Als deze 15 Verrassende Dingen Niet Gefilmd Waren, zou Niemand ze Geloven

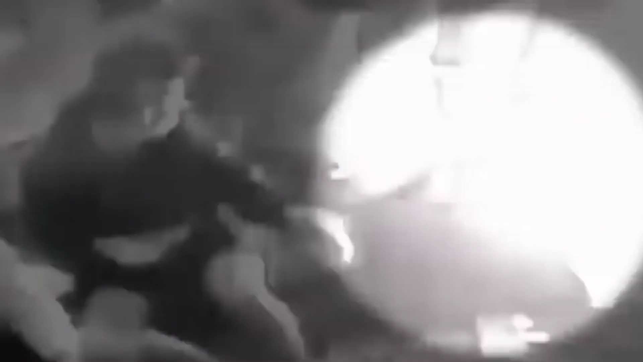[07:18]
Eén van de vrienden springt op om het vuur uit te doven terwijl de andere er gewoon bij blijft zitten.
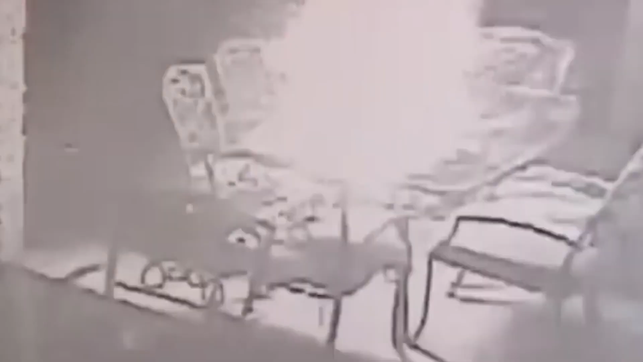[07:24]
De laptop wordt vervolgens naar buiten gebracht waar het apparaat wederom in vlammen oplaait.